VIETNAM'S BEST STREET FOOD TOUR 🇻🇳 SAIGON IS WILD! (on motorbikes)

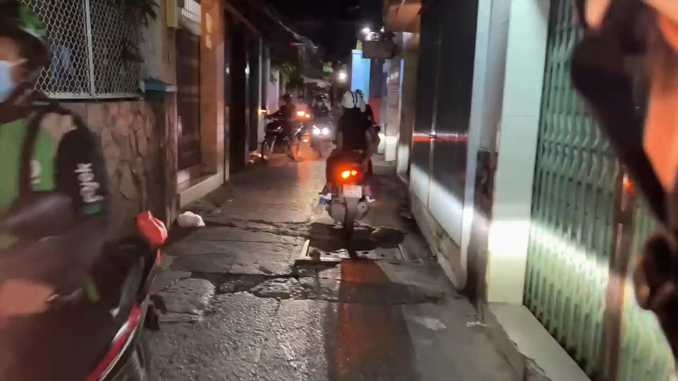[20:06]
We have just arrived at our next spot and we are down this side alley and we had to take some of the tiniest, narrowest alleyways I've ever been to.